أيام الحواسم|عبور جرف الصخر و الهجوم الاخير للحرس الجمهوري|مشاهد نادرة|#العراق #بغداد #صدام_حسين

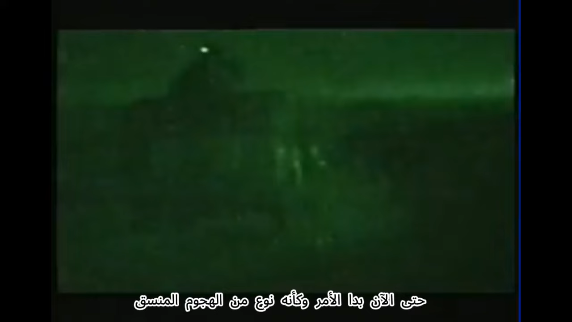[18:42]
So now it looked like some sort of coordinated attack to try to retake the bridge.
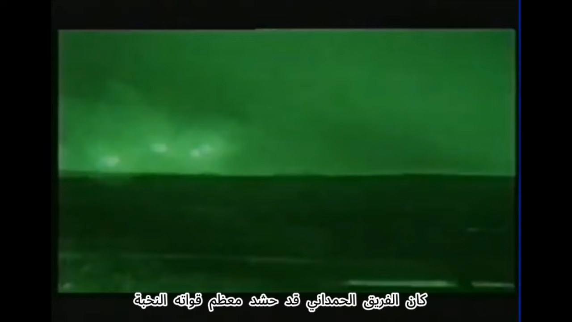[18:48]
General Hamdani had mustered his most elite troops, a brigade from the Medina Division.
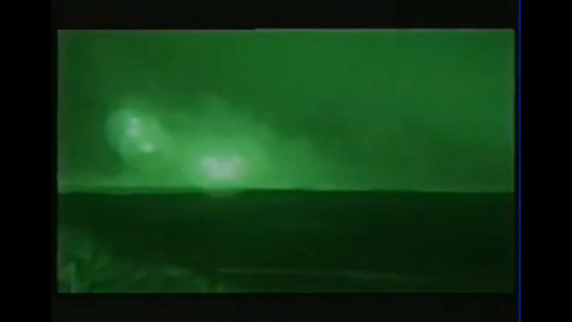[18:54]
All of a sudden, I see this armored vehicle pop up in front of me at 800 meters.